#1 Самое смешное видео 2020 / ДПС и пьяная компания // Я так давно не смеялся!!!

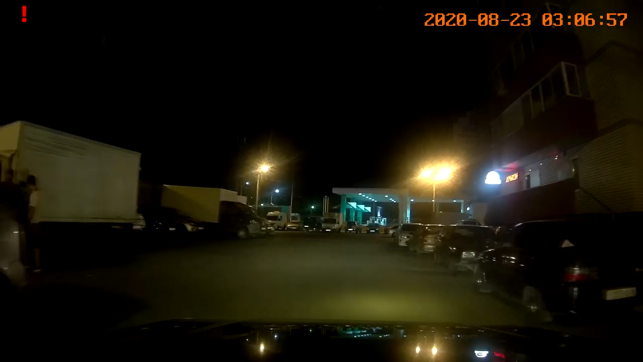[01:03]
Здравствуйте, примите, пожалуйста, ориентировку на пьяного водителя. Дорожный контроль беспокоит. Сдает назад. Сдает назад. Движение. Я не пытаюсь выехать. Он пытается выехать здесь просто сейчас. Начал движение.